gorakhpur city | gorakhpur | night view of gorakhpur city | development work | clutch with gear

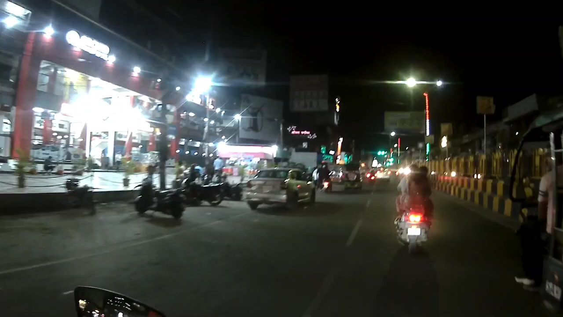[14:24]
ये मेरे लेफ्ट में बलदेव प्लाजा, सबसे पुराना जब कुछ भी नहीं था यहाँ पे, तो ये एज ए मॉल काम करता था हमारे लिए, ये हो गया एक मंगलम टावर हो गया।
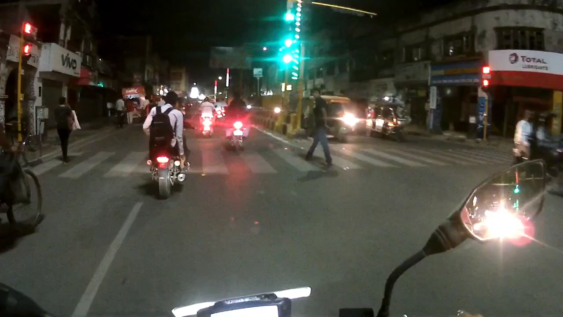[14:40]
और जिस चौराहे से मैं निकल रहा हूँ फिलहाल इसे हम गणेश चौराहा भी कहते हैं, और या तो आप इसको गोलघर चौक भी कह सकते हैं, फिलहाल इसको ज़्यादातर लोग जो है गणेश चौक के नाम से जानते हैं।
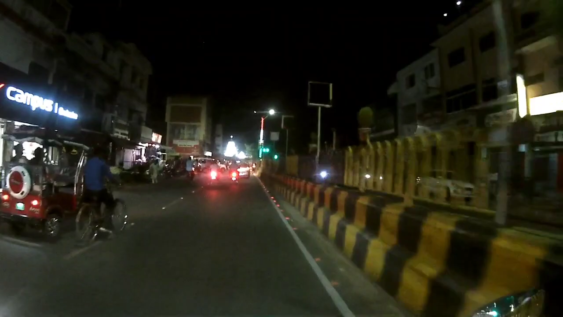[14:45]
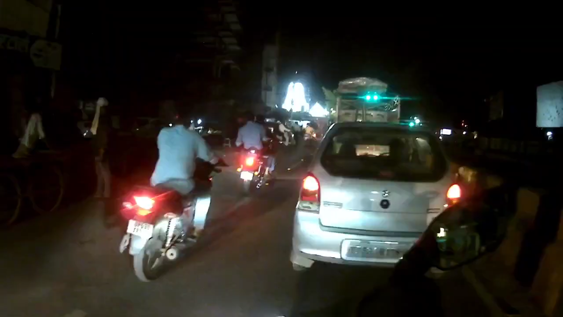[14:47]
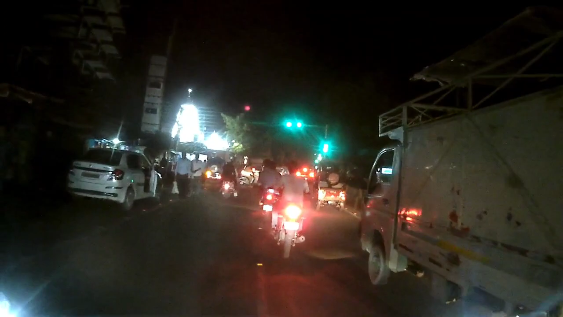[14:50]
और ये जो चौक है आपका इसे हम काली मंदिर चौक बोलते हैं, और काली मंदिर चौक क्यों बोलते हैं अभी मैं बता दे रहा हूँ।
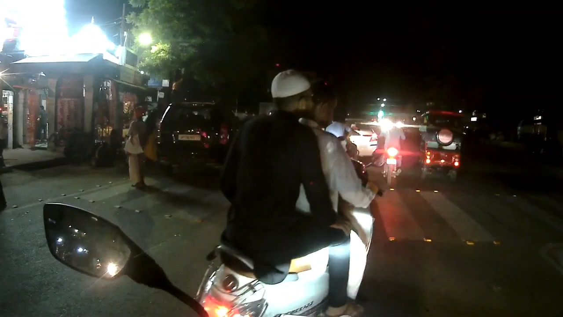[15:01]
जो हमारे लेफ्ट साइड है आप देख सकते हैं, बहुत ही सिद्ध और बहुत ही प्राचीन काली मंदिर है ये, ठीक है।
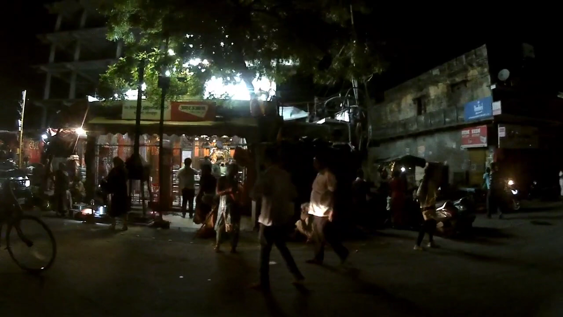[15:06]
इस वजह से इसे हम काली मंदिर चौक भी कहते हैं, अदरवाइज इसे हम पटेल चौक भी कहते हैं।
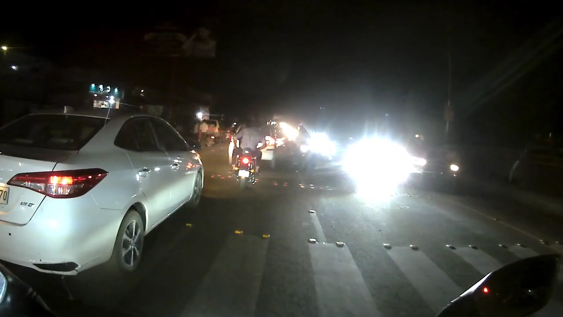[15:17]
पटेल चौक समझ ही रहे होंगे, पटेल चौक क्यों बोल रहा हूँ मैं, पटेल चौक इसलिए बोल रहा हूँ क्योंकि इस चौक पे सरदार वल्लभ भाई पटेल की भी मूर्ति लगी हुई है।